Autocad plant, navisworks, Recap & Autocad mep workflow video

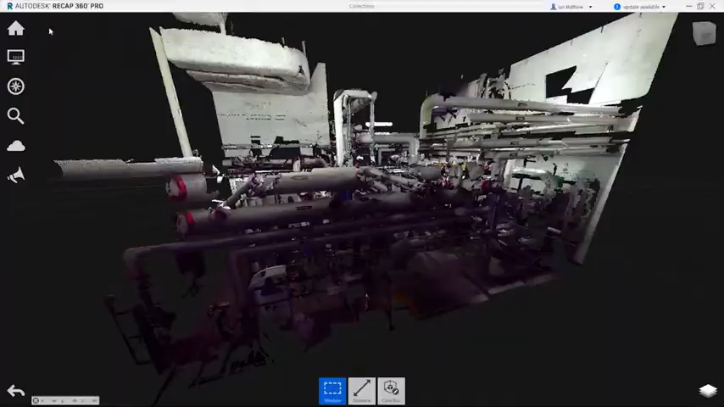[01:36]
For designers performing retrofit design on existing plant facilities,
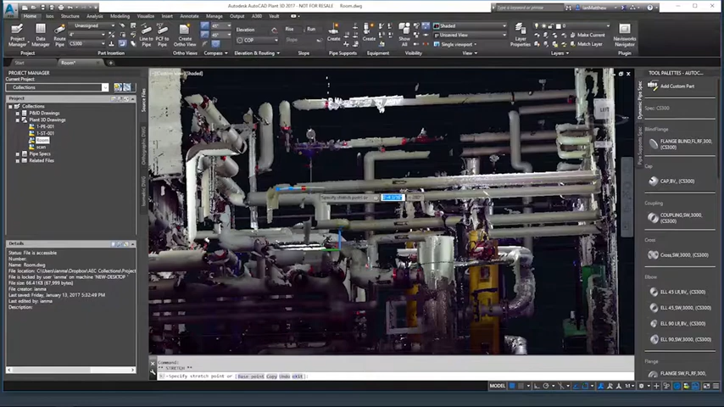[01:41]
ReCap 360 allows engineers to bring point clouds into the Plant 3D model, allowing fast and accurate remodeling of plant facilities.